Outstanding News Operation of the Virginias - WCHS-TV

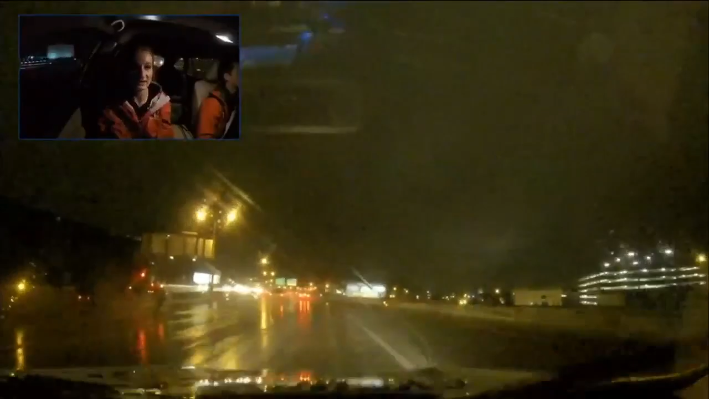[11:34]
A lot of water on the roads, as we've been saying. The temperature dropping now. Ours says 46, so we have noticed a decrease since we first started at the top of our 5 o'clock show.